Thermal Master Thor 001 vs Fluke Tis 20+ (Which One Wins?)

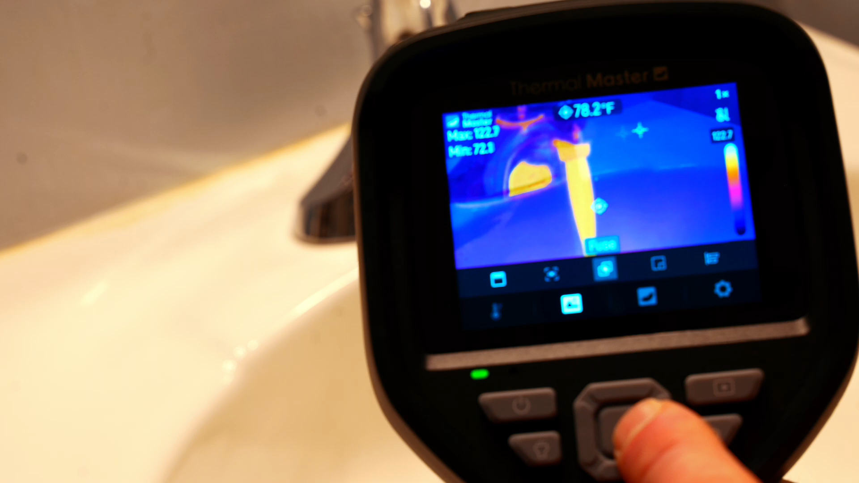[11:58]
On screen: spot 78.2°F
of the hot and cold areas now this does have a flashlight let's see what it looks like
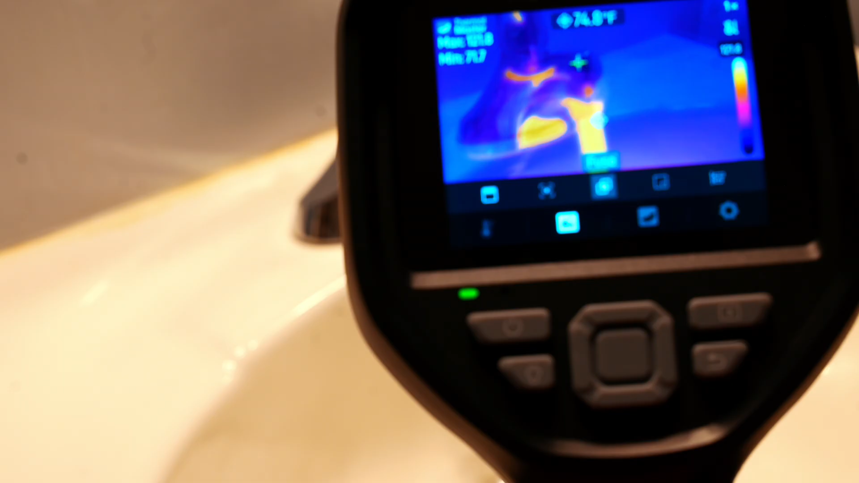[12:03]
with the light off so as you can see it does have
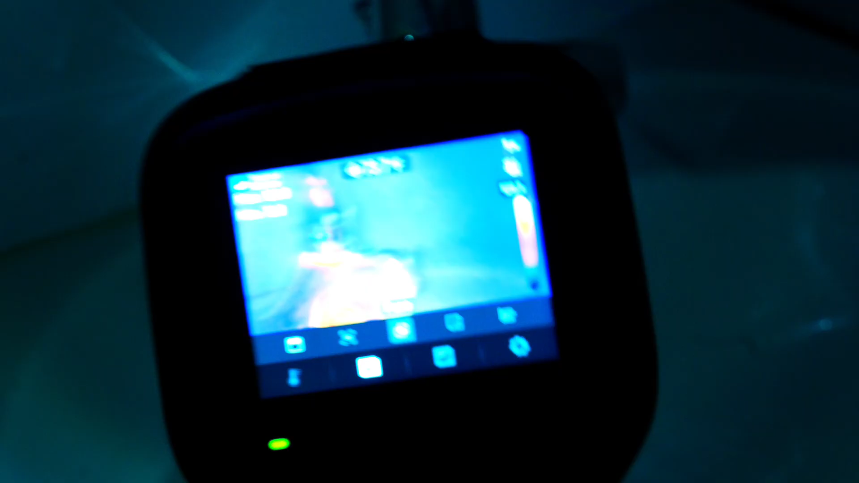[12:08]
a flashlight which is pretty handy you hold that flashlight button down you get your laser
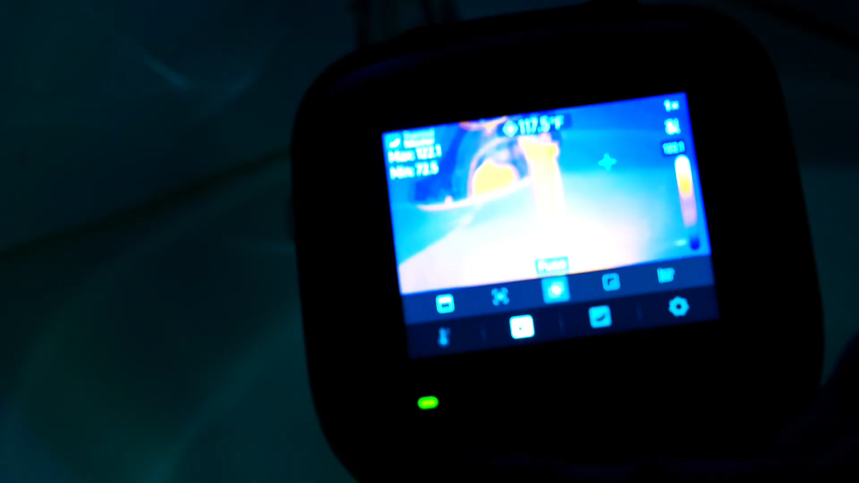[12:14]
pointer now i do want to show you although the thor 001 is not touchscreen like the fluke
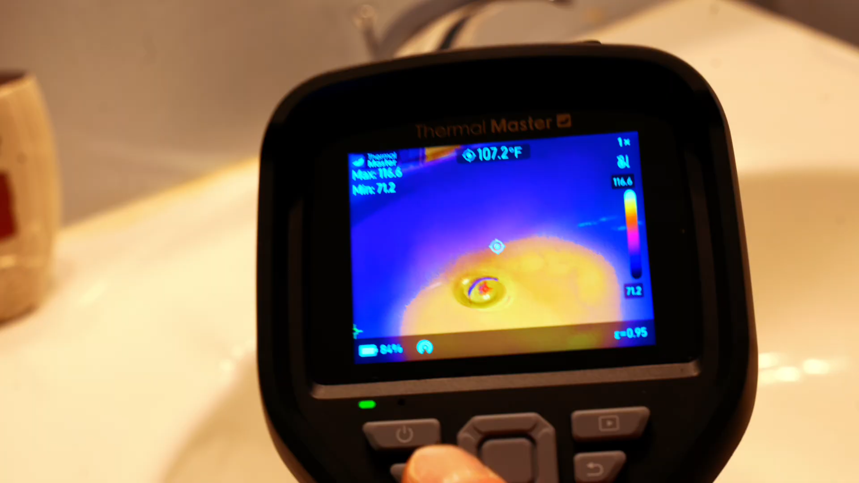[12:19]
On screen: spot 107.2°F
you can use the buttons for everything else like you can change your fusion level right there down to
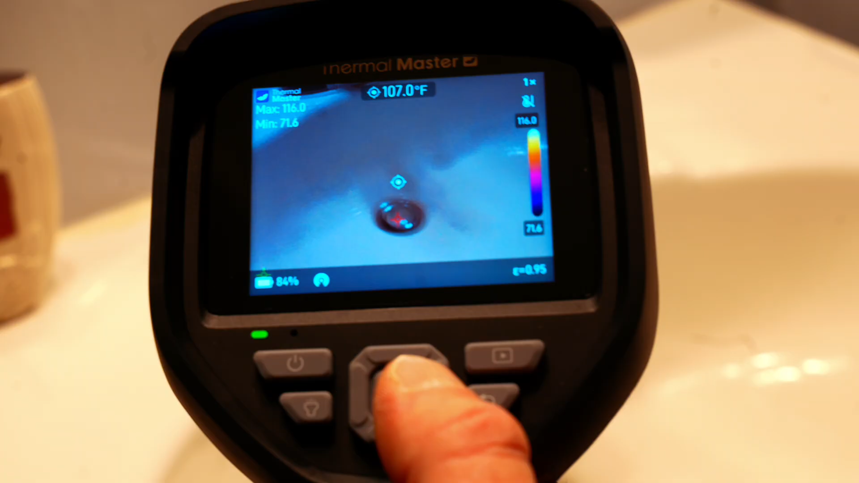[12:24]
On screen: spot 107.0°F
zero which is a visible image all the way up to 100 i like to use it about
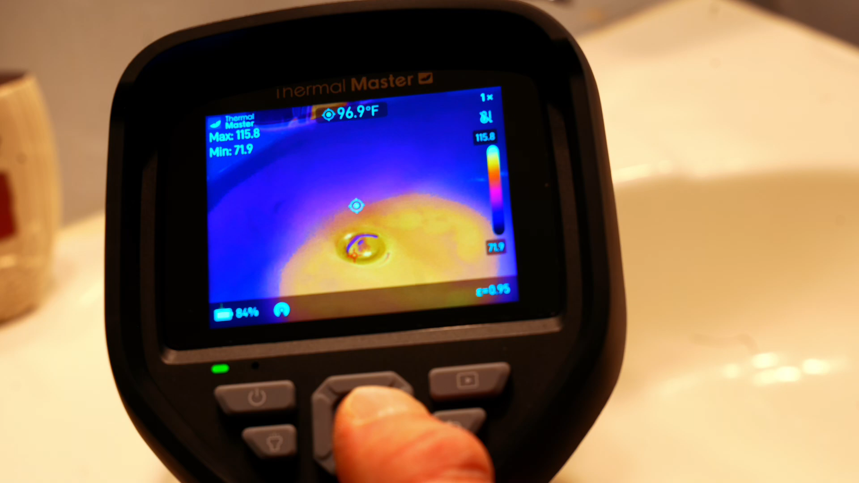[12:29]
On screen: spot 96.9°F
80 percent but there's a hundred so that's a hundred percent thermal over your visual so many many settings i won't go over everything i'll put a lot of this stuff
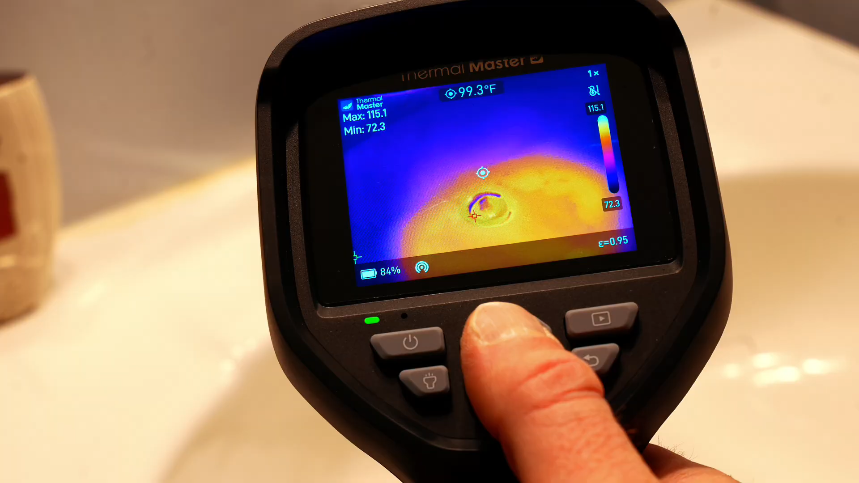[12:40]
On screen: spot 99.3°F
in the description so you can see all the side-by-side comparisons of the features and
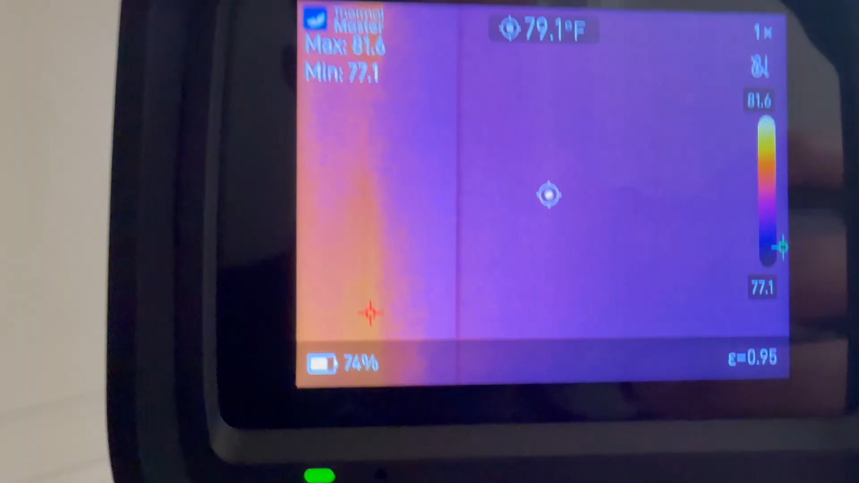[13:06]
On screen: spot 79.1°F
in your walls to see if you've got any insulation missing from your walls
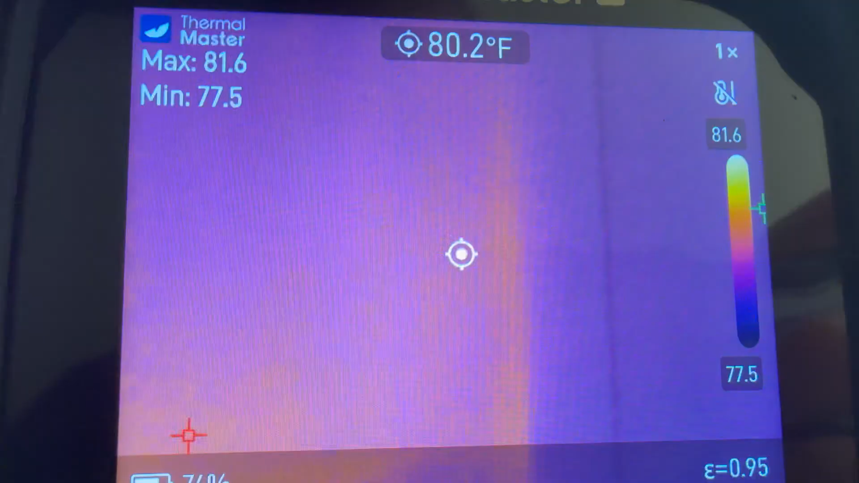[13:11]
On screen: spot 80.2°F
or you can even check for things that you would never think of this is my bathroom exhaust fan it is not on so that heat is not coming from a motor that's actually coming from leakage
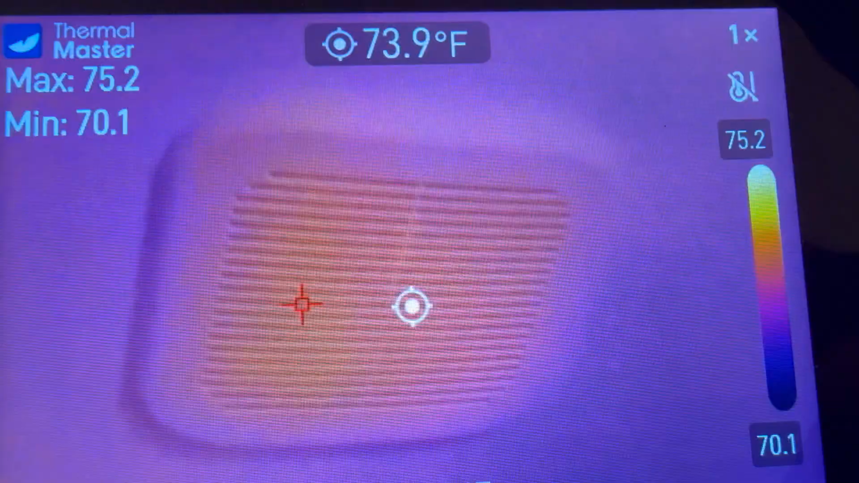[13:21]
On screen: spot 73.9°F
through the attic into the house through the the bathroom fan ducting so you can really really use this thing to go around your house and
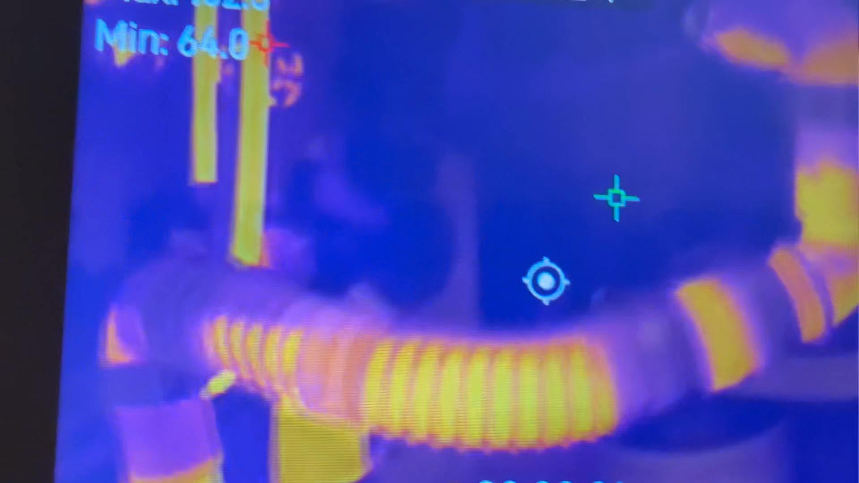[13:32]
folks plumbers love this thermal camera as well as you can see this is a kitchen sink with the garbage
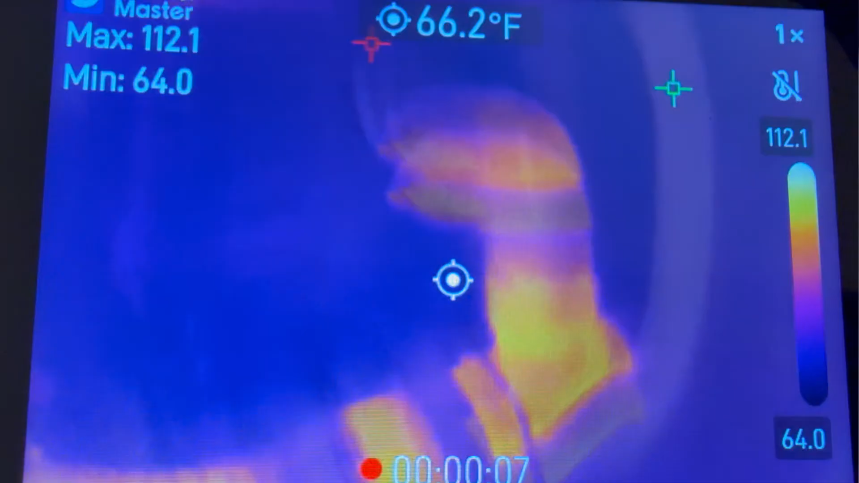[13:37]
On screen: spot 66.2°F
disposal and you can see the hot water flow you would be able to see hot water dripping
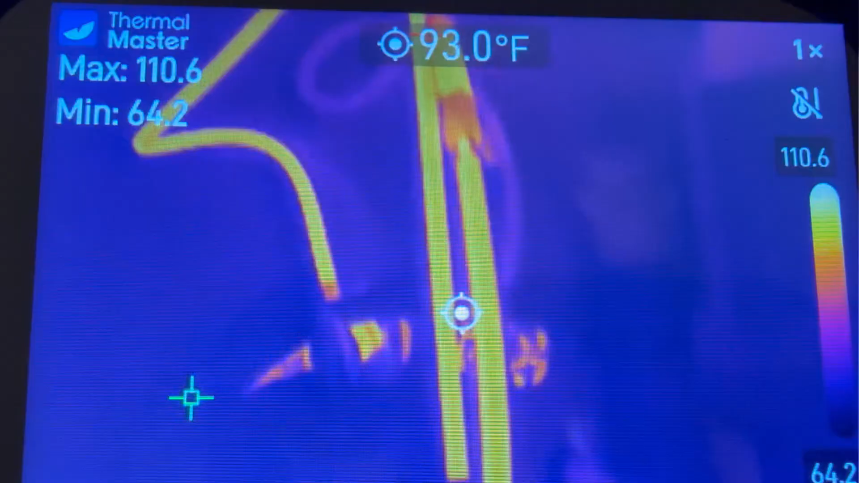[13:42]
On screen: spot 93.0°F
so you can easily check for any kind of leaks that you might have in any of your plumbing
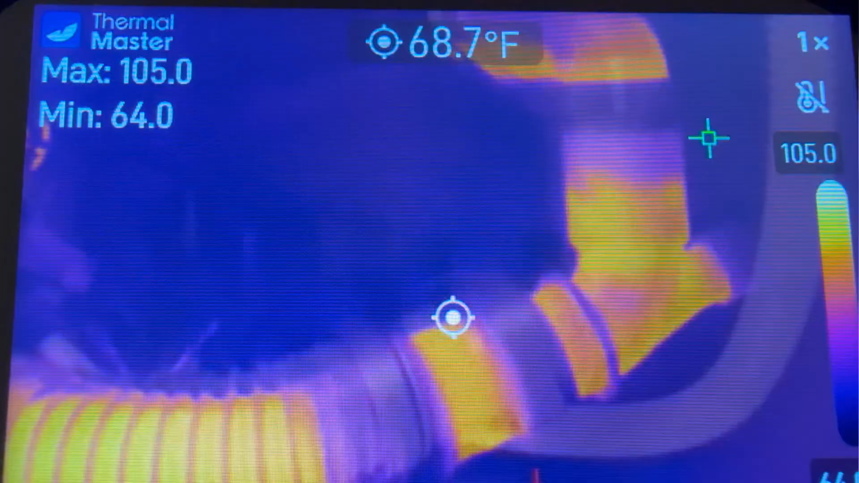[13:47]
On screen: spot 68.7°F
this will give you a great leak detection without having to use soapy water or
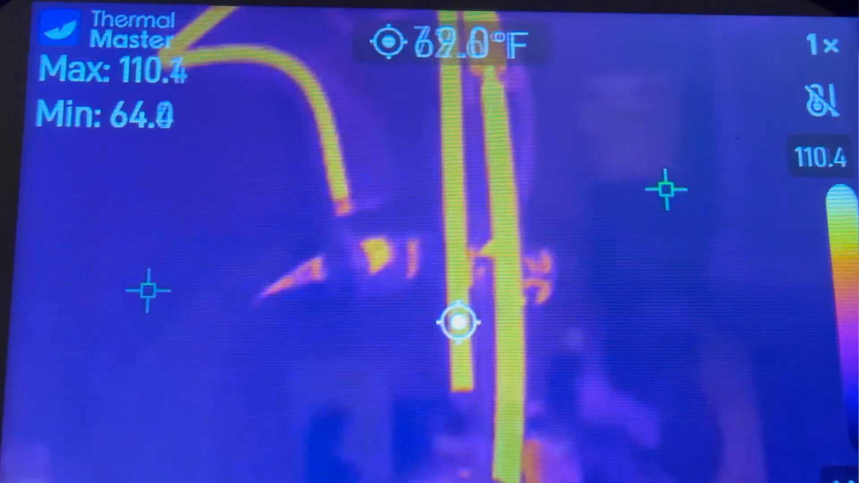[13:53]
checking for bubbles or any of that stuff just pick up your thor 001 turn your hot water on and
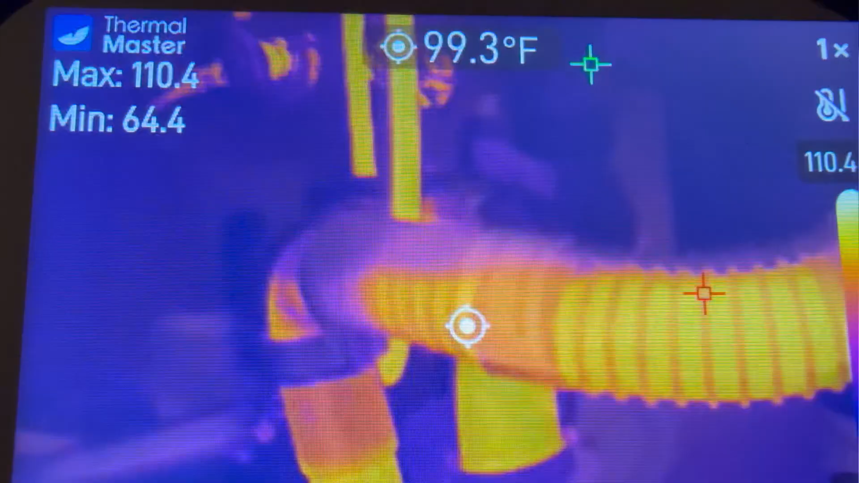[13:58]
On screen: spot 99.3°F
you can clearly see where your water flow is going if you have any blockages or leaks so